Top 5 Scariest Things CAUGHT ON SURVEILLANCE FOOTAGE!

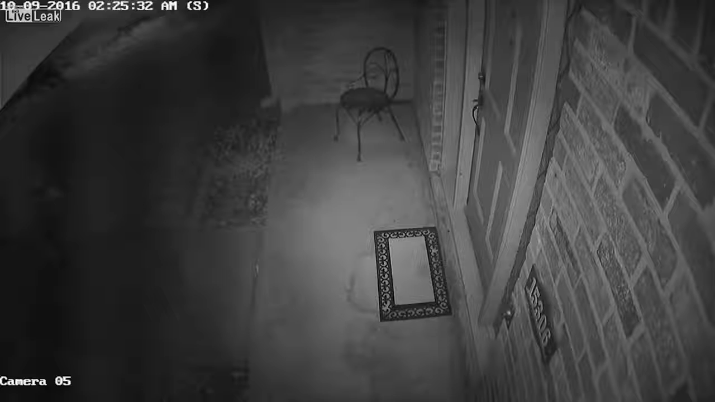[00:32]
an invasion of evil deadly killer clowns.
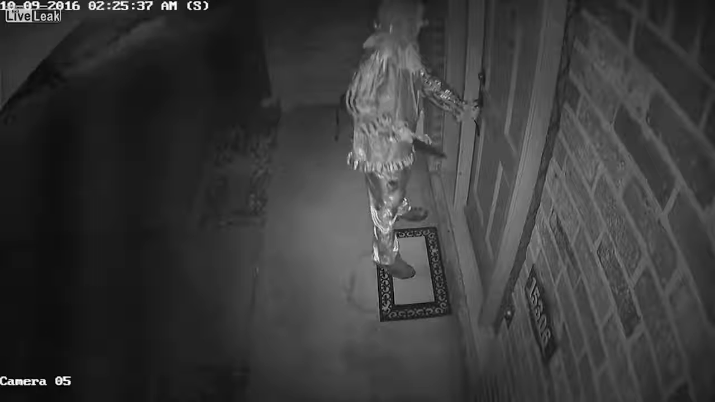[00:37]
No matter where you were in the world whether it was taking a walk through some fields, driving past some shops in a city or just chilling out in a playground
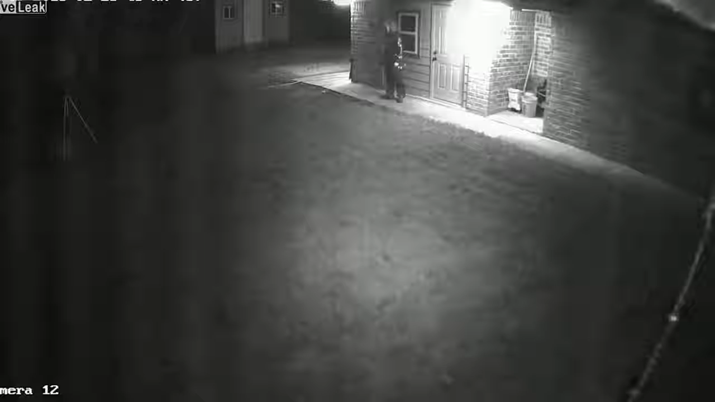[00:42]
the threat of maybe bumping into a killer clown was very real. I mean people were literally being chased down the street by clowns with baseball bat and knives.
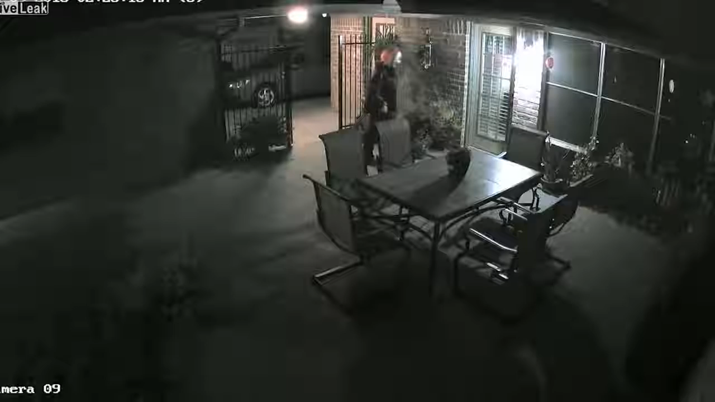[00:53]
The one place you would usually be safe from the clowns was your own home at least until we started seeing videos like this one. Basically it's around 2.30am when the clown shows up and he seems to be trying to get in through the front door. Obviously that's pretty scary but he's also holding on to a huge knife so I'm pretty sure he wasn't just breaking in to say hello.
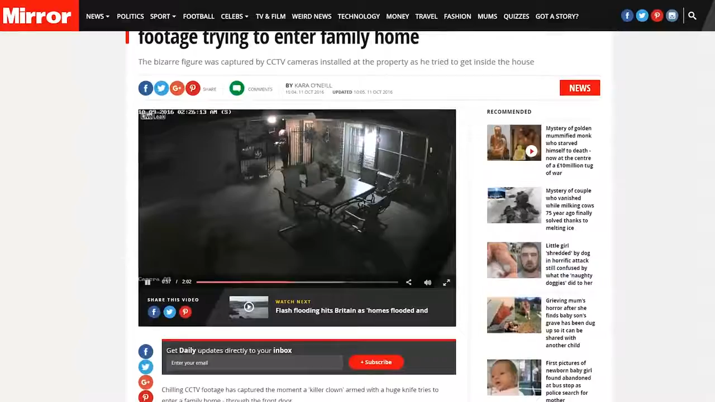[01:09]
He tries the handle and when that doesn't work he circles around the house and he only leaves when he's tried every single door around the building.
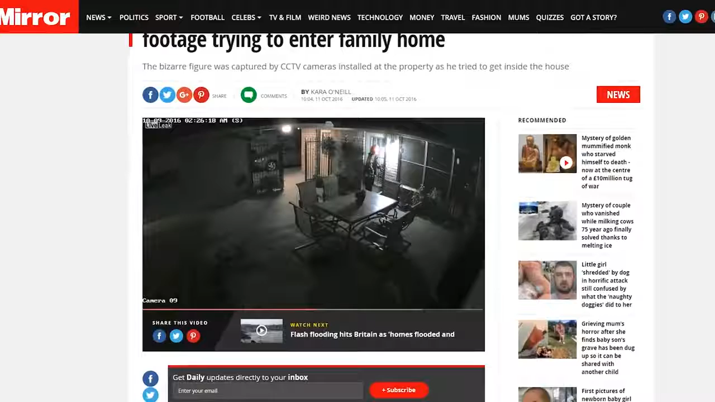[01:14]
It's pretty terrifying especially since the family were asleep
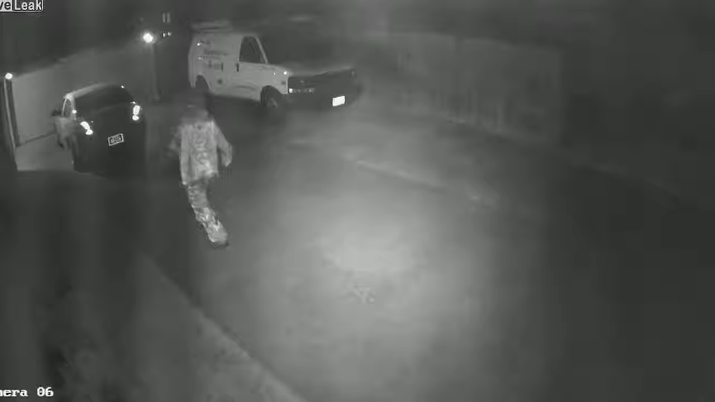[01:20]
inside the whole time and the family thought so too. I mean even the caption underneath the video says he would probably all be dead if he got in. Spooky right?
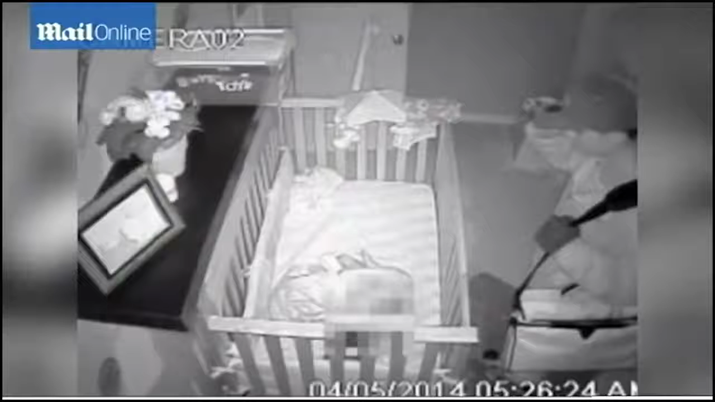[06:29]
there's nothing scarier than when a baby's in danger, especially when you're a parent.
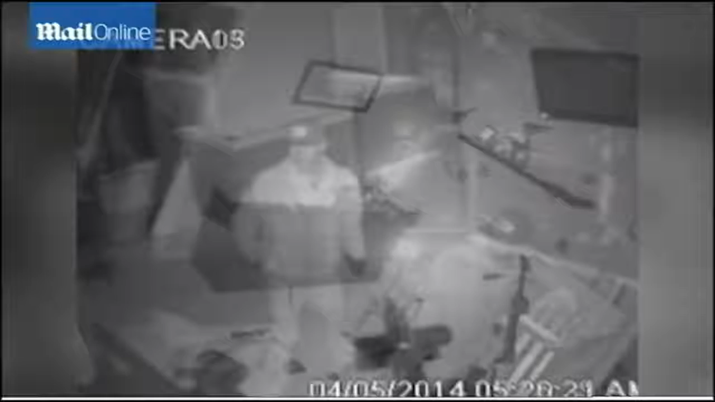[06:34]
Here's what happened, a teenage burglar broke in through the window of this family's house, and then he saw the crib standing in the corner of the room.
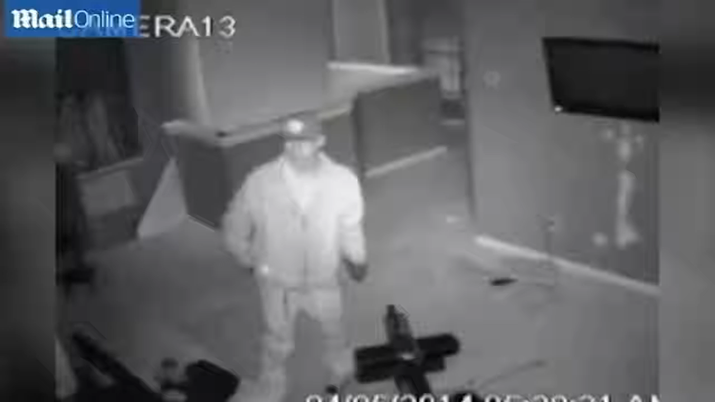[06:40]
Now thankfully, the baby was fine, but seeing the robbers stand there and watch him for a few seconds is genuinely terrifying. Even worse, the baby stirred when he came in but didn't fully wake up because he thought it was his dad who was standing there with him the whole time. The burglar eventually left, but not without taking the dad's laptop bag with him, and the whole family kept on sleeping as though nothing had happened.
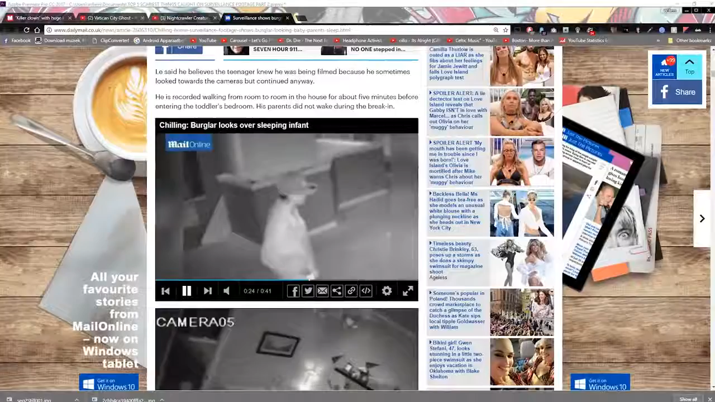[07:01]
It was only when they checked the footage that the dad realised how much of a close call he'd had, and how much worse things could have been.